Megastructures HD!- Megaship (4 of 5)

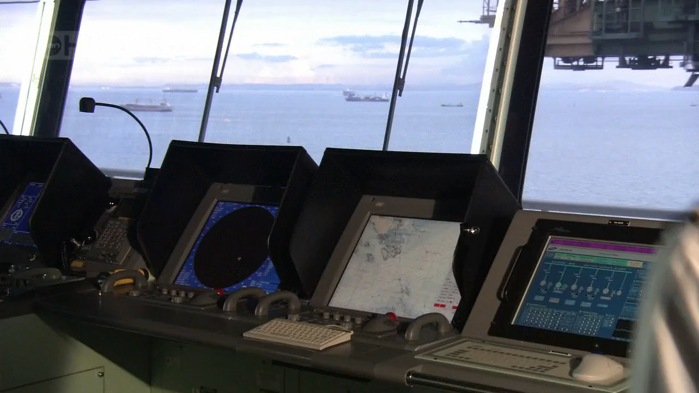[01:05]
the officers on the bridge can plot the ship's course and see any oncoming traffic, all in real time.